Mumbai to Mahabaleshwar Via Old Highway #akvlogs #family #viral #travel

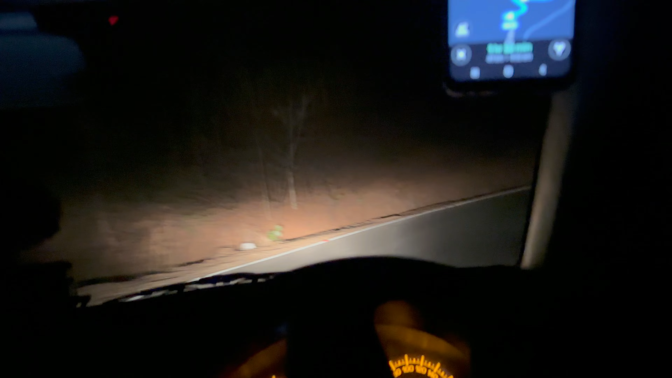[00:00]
डर लग रहा है भाई, डर लग रहा है।
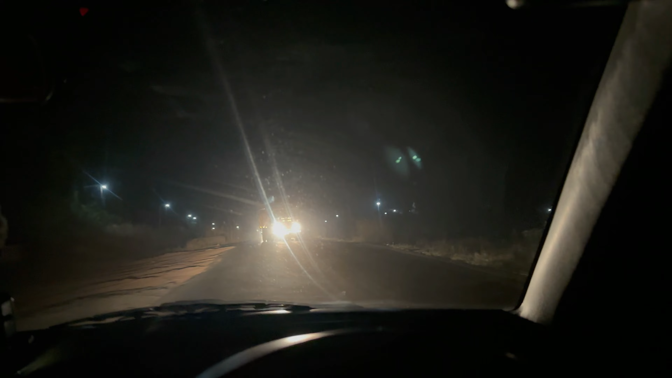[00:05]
ट्रक वाले तो एकदम आंग पे आते हैं, रात के टाइम पे पीके चलाते हैं।
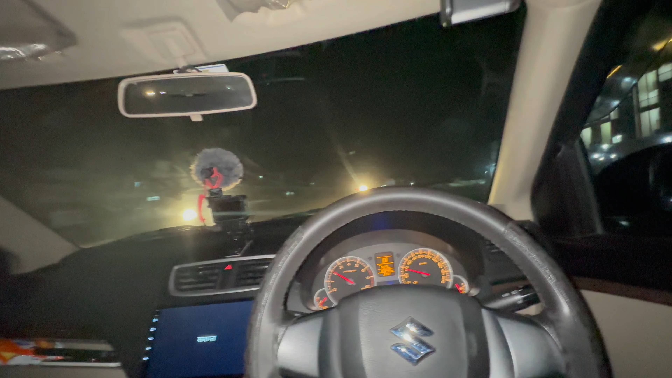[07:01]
हम देखो देखो कैसे आग पे आ रहे थे ट्रक वाले, तो एकदम आग पे आते हैं, रात के टाइम पे पी के चलाते हैं, सो यू हैव टू बी वेरी केयरफुल, बहुत संभाल के चलाना पड़ता है, एटलीस्ट ट्रैफिक नहीं मिल रही है।
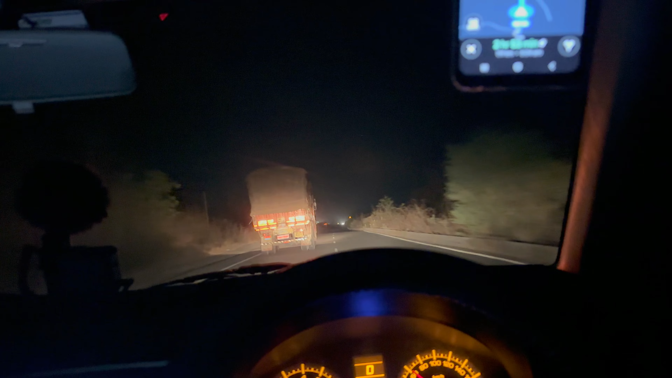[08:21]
बट अभी अलहमदिल्ला रोड अच्छा है, पहुँच जाएंगे।
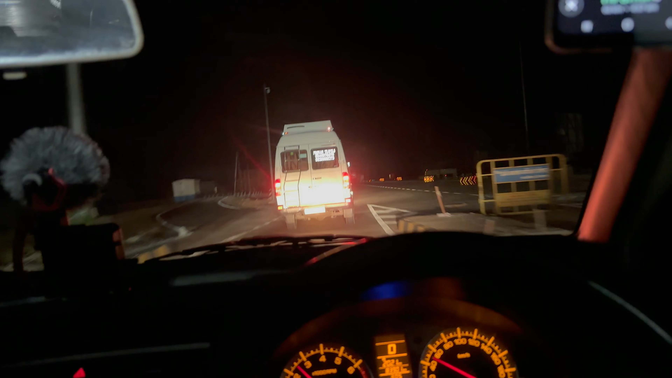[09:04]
जो पहले का ओल्ड महाड़ रोड था बहुत ही अच्छा बन गया है,
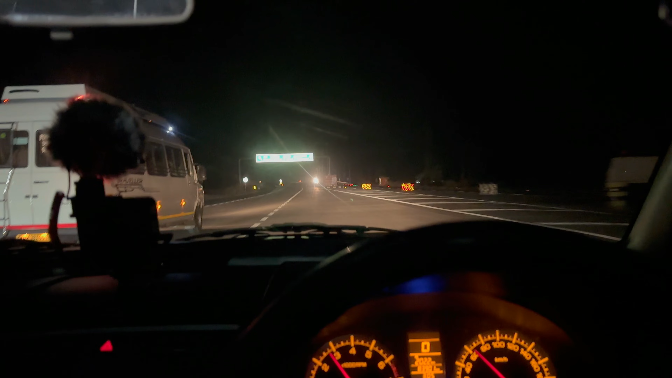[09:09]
वेरी नाइस, मज़ा आ गई गाड़ी चलाने में। मतलब 120 140 पे तुम चल सकते हो, बट मैं ऐसा वो 120 पे चल रहा हूँ, ज़्यादा नहीं भगा रहा हूँ,
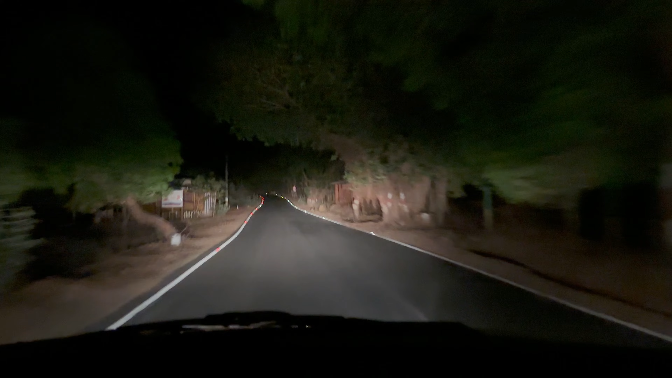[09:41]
सिर्फ रोड देखोगे एकदम क्लीन रोड, मस्के जैसा रोड हो गया है यार। अभी तो यही ओल्ड हाईवे से आने का, पहले महाड़ से आने में टेंशन होता था कि घाट भी अच्छा नहीं है, और सबसे बड़ा बेनिफिट ये रोड पर घाट ही नहीं है।
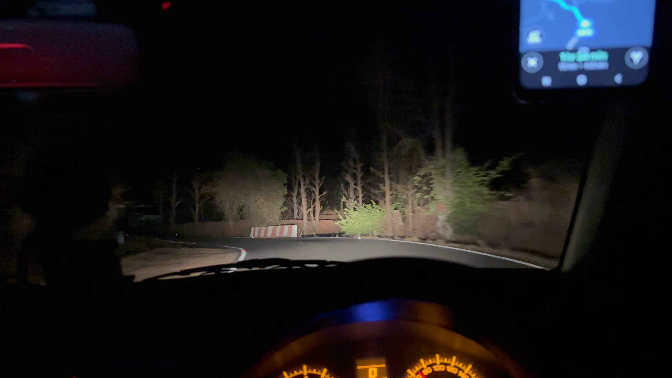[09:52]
देखो दिन में ठीक है, रात में डर लग रहा है मेरे को बिकॉज बच्चे साथ में, नहीं तो मैं तो रही है रात, रात में भी ये घाट चढ़ा हूँ बहुत बार। पहले आता था तो मैं महाड़ से आता था अकेला,